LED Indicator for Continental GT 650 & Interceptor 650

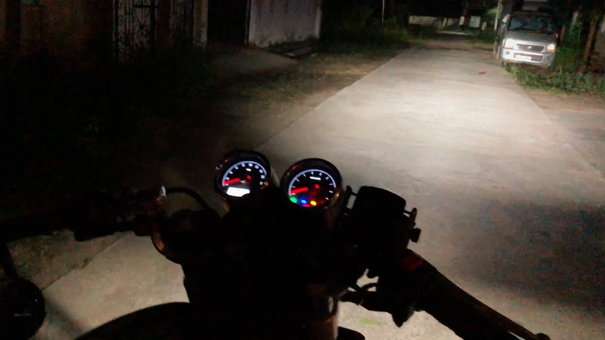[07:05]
तो देख रहे हो भाई हमारी इस लाइट का थ्रो भी कितना तेज़ है, लगभग 90 वॉट्स, बहुत तेज़ रोशनी है भाई।